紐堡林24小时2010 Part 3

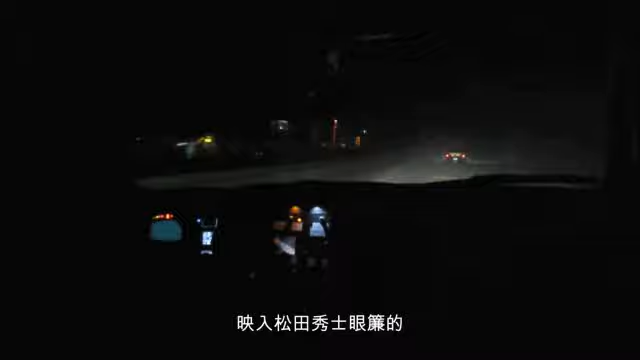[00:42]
松田秀氏の視界に映ったのはそれまで総合トップを改装していたカーナンバー1満体レーシングのポルシェGT3R